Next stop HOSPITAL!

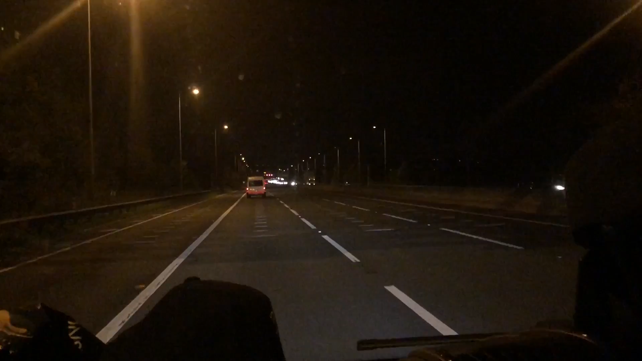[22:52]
Are you kidding me? I've never read animals in road before. 11 o'clock at night and seeing traffic like this on this motorway and we're about 45 minutes away from home is not good.
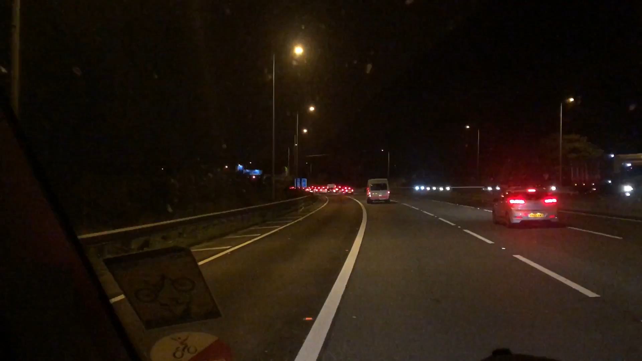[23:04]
Something has gone down and I do not think it was animals in the road.
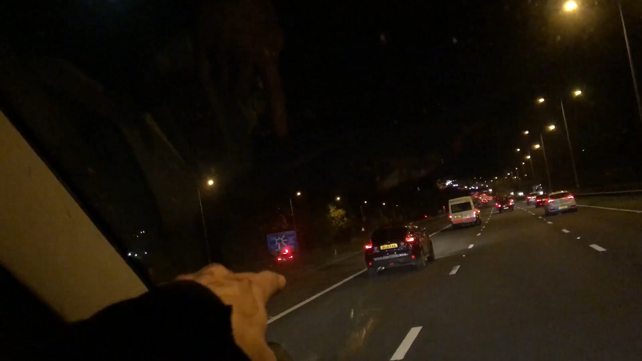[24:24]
Yeah, have they got someone pinned down? Or are they escorting someone? Is that someone walking? What's that? There's two cops. They're walking. It was a pony. It was a pony.